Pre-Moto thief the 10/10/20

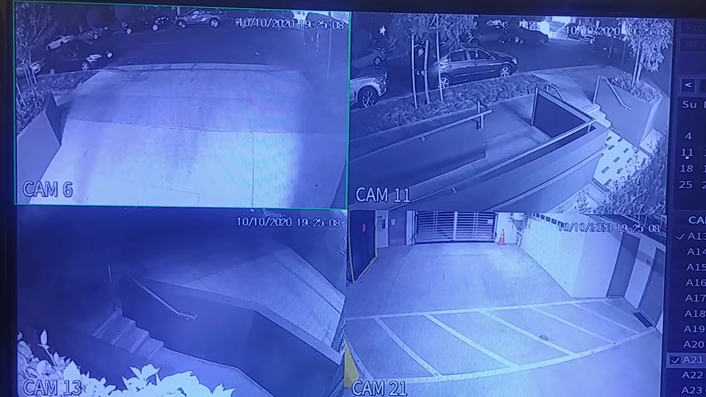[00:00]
okay so we had this attempted motorcycle theft October 11th at basically I'll call it 6 a.m. the guy was in the garage at 4 40 a.m. but I was curious how he knew the bikes were in there and so I started backtracking on the video and that's what you're looking at now so this video is actually taking Saturday hours before this is Saturday October 10th 2020 and it's basically 7 25 so this is how the guy